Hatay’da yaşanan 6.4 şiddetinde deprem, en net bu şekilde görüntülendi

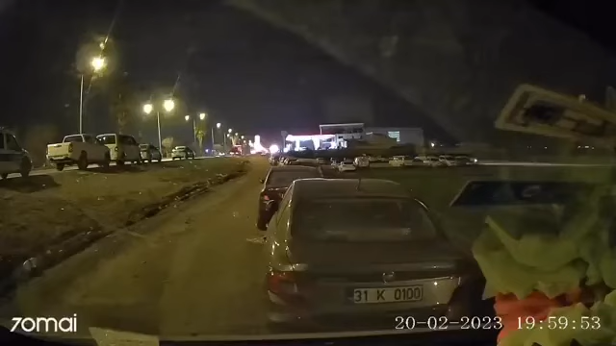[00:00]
su sıkıntımız yok. Daha 6-8 litre falan suyumuz var yani şişelerde. Allah. Deprem oluyor, deprem oluyor. Çok büyük deprem
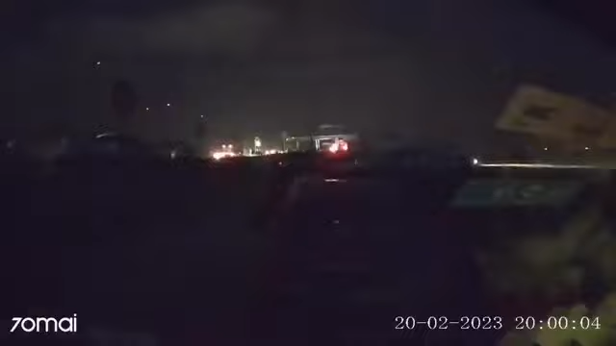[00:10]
oluyor. Çok büyük, çok büyük. Hiçbir şey olmuyor. Abi direğin orada duruyor. Daha dur. Dur. Direk derin mi? Altı mi? Allah. Son. Abi bu neydi ya? Artçılar olabilir. Devam ediyor çünkü. Mustafa. Yola çıkalım abi. Dur bu hala sallanıyor ya. Abi nasıl? Çayı şey yapalım. Çayı yapabileceğim.